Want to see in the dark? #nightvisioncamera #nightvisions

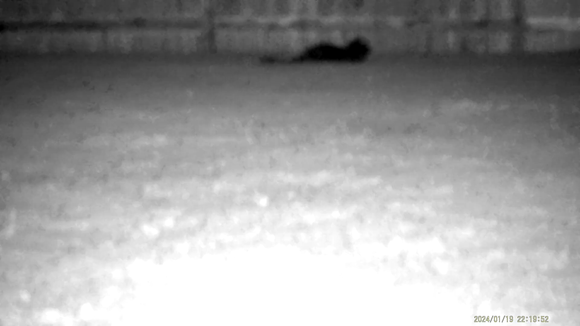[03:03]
So I'm going to do a little voice over here. This is actual video from my backyard and the back fence is about 60 feet away.
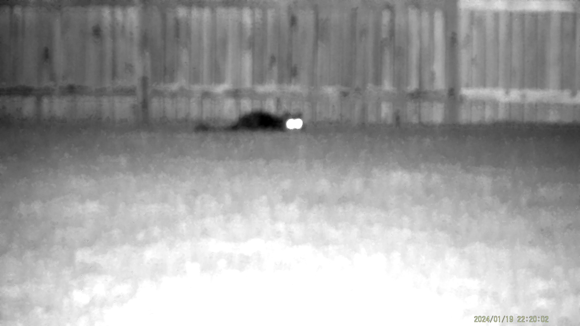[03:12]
And that object you see is Pepper Cat maybe hanging out in the backyard. It's about 11 o'clock at night. And this is me cycling through the IR settings. So you can see it getting brighter than dimmer and then off.
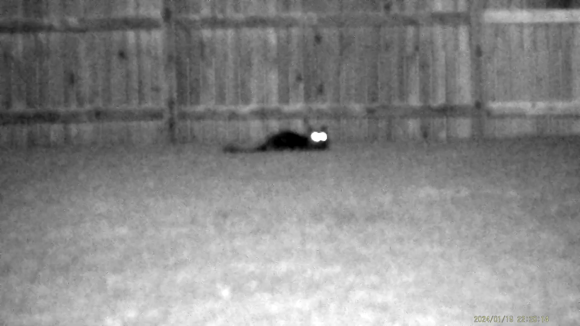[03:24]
So it's almost pitch black outside. And so she's pretty well illuminated from 60 feet away in total darkness. And this is me just playing around with this from the
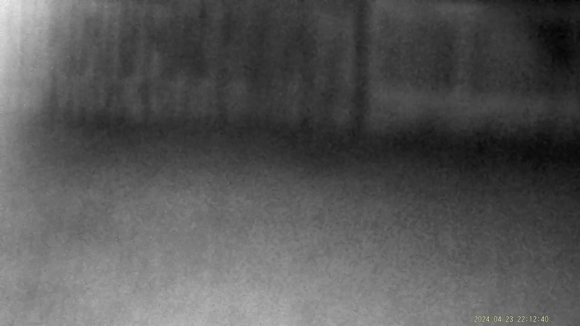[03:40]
beginning trying to get the focus figured out.
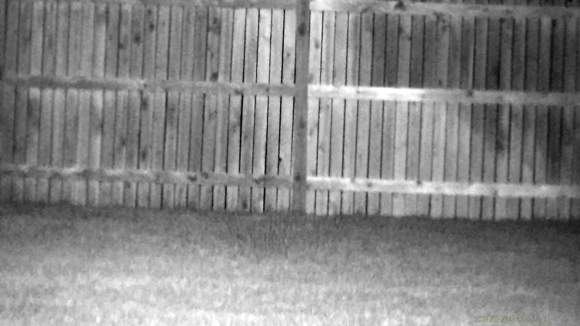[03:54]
So I'm turning that knob on the front of the camera just trying to get the focus right.
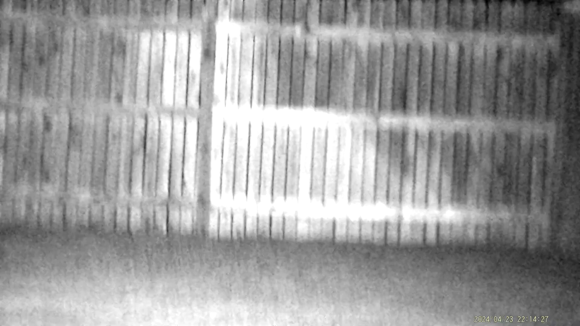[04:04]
So I'm here playing around with this again and I've got it on a tripod now. And you'll see me walk out.
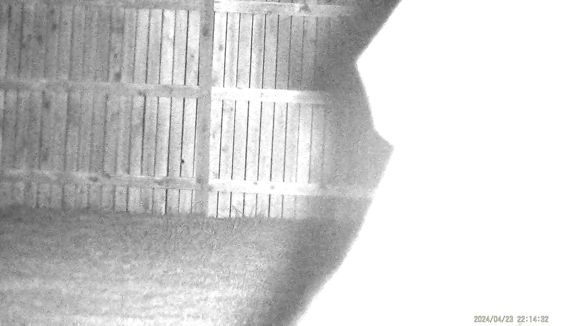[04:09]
So that's me walking out to the fence. Again this is about 10 30 at night. So it's pitch black outside and walking all the way to the back of the fence.
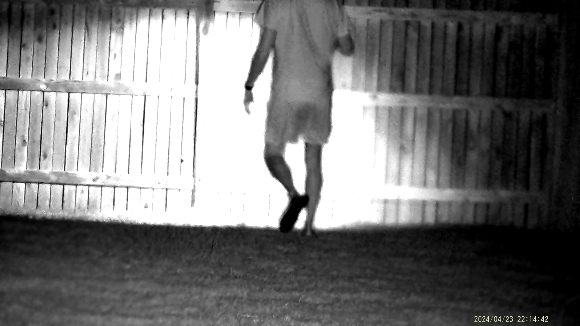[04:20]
So it's 50 60 feet out. Looking around for any intruders.
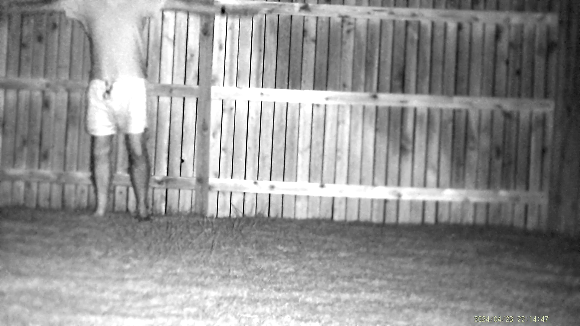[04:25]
And so there's me. And you can clearly see I'm a human. My head's cut off because I was doing this by myself. But video quality is pretty good. And like I said it's totally dark. And you can completely see me.
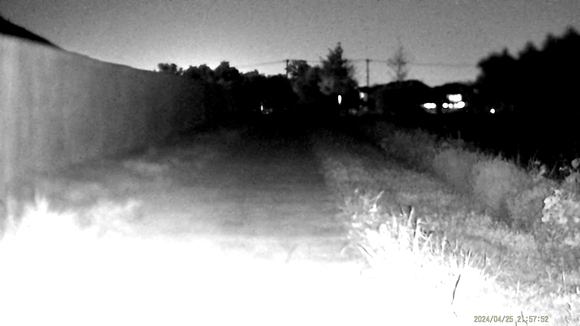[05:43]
So here's that walking trail. And this was about 10 o'clock last night. 1030 or so.
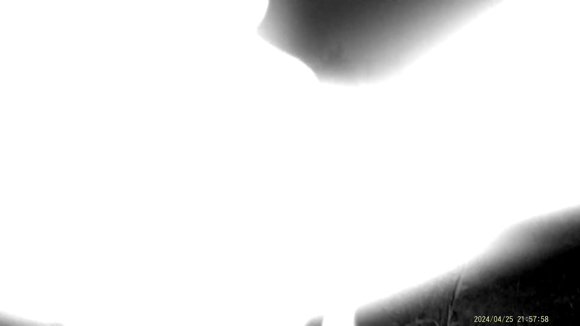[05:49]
And this is me walking along that sidewalk.
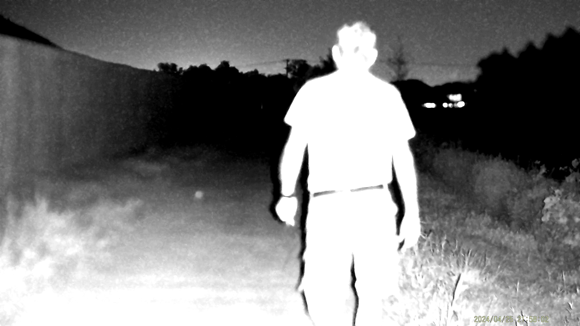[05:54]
I go about 200 yards away. And again I'm doing this by myself. So you know it would be easier if I had another person that was kind of aiming. It's a little out of focus.
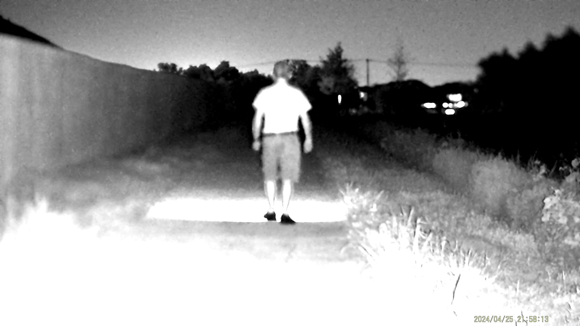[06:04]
I do have a flashlight in my hand. But that flashlight is like the size of a AAA battery. So it's not throwing out a whole lot of light. And I turn it off here in a minute. But you can see you know this this is totally dark out there. And I'm 150, 200 yards. You know if the camera would have been aimed upwards slightly and zoomed in I feel pretty confident that you'd have a real good shot at me here at the end. So I'm almost there.